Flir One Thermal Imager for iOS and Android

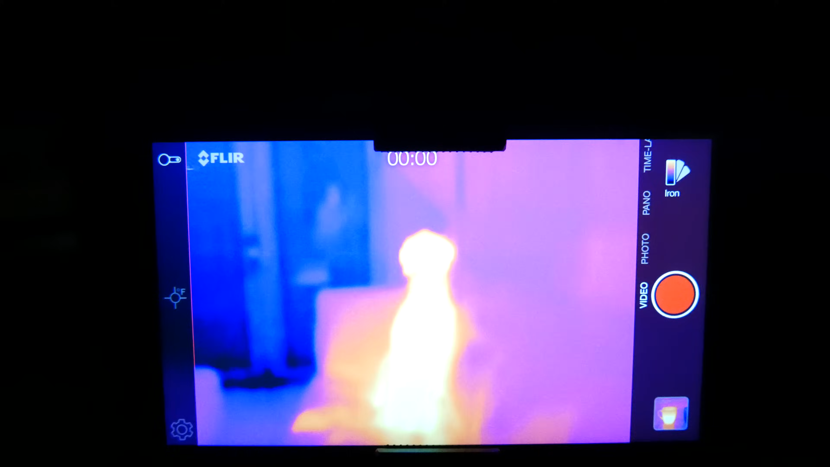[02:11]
I'm filling this cup up with hot water. You can see the cup changing temperature as it heats up.
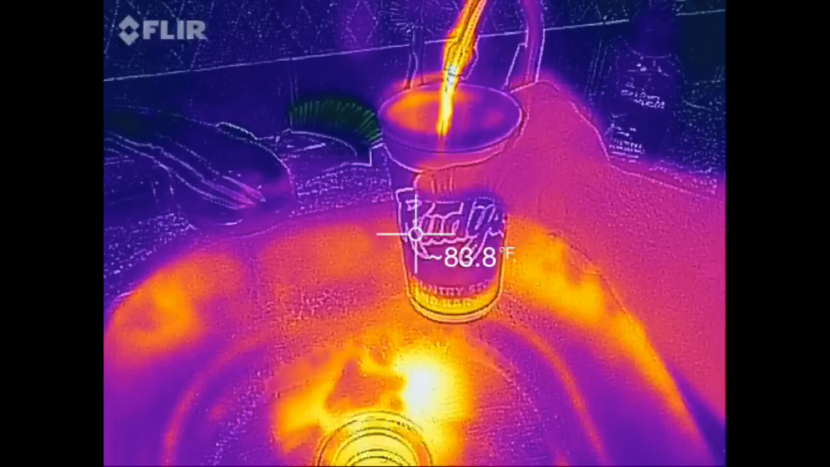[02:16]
When I pour the water out, it looks like it's molten iron.
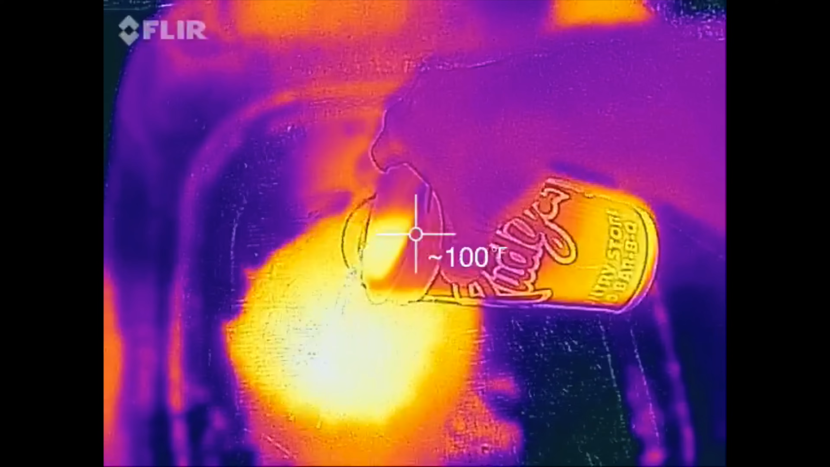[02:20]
Besides this camera being a lot of fun, let's look at some of its practical uses.
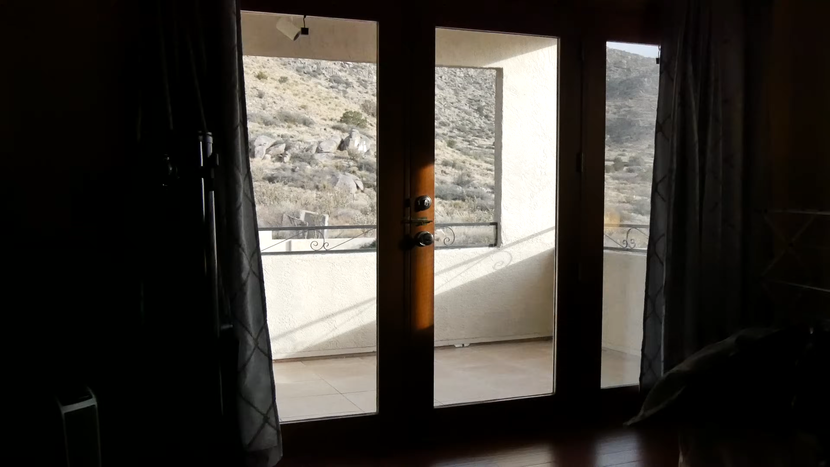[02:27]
Here's a door where I installed weather stripping.
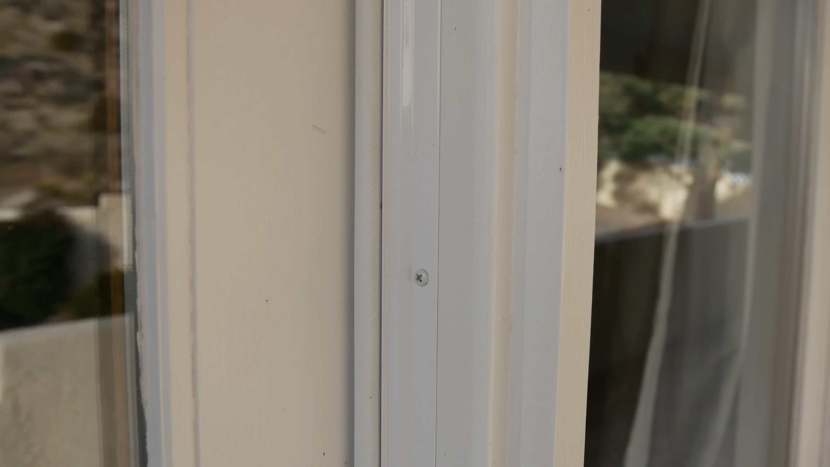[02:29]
I want to see how effective I'm keeping the heat inside.
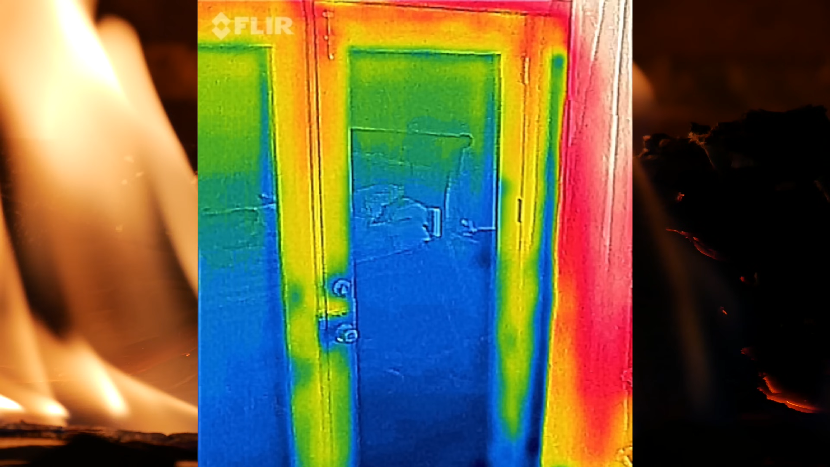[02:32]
By taking a look, I can see the tops and sides of the door are warm, but heat is escaping through the floor.
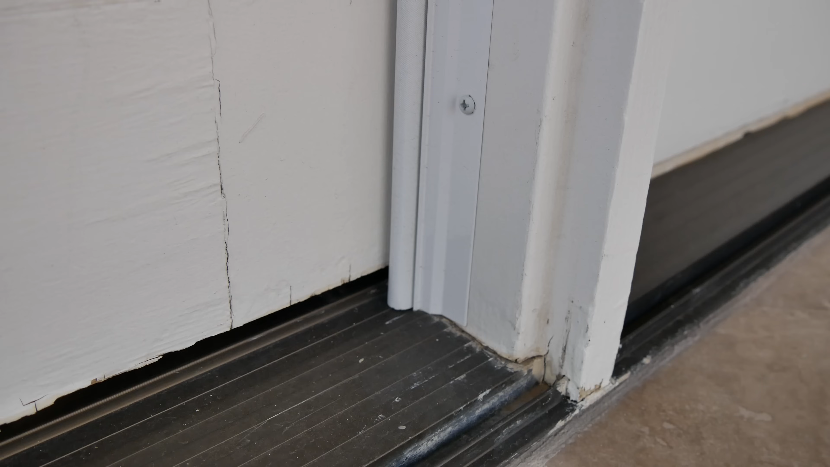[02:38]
Now I know I need to replace the weather stripping on the bottom of the door. This is a space heater. It's not running, but it's plugged in.
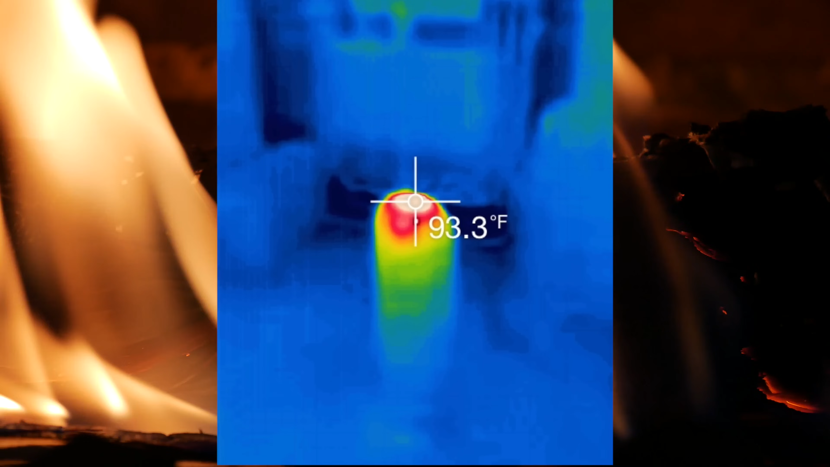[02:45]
On screen: spot 93.3°F
It's generating a lot of heat and therefore using a lot of electricity. Now I know to unplug it to save on energy.
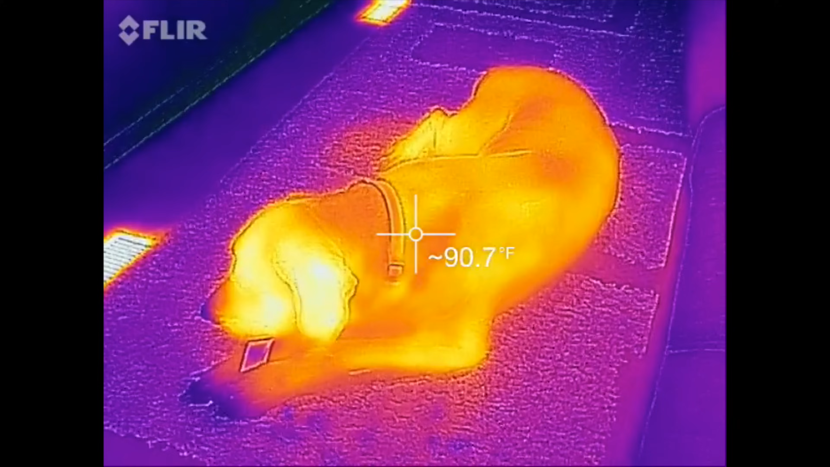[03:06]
On screen: spot 90.7°F
I haven't experienced any issues except for the poor battery life, and it really would be nice if there was a way to remove the FLIR logo on the top left.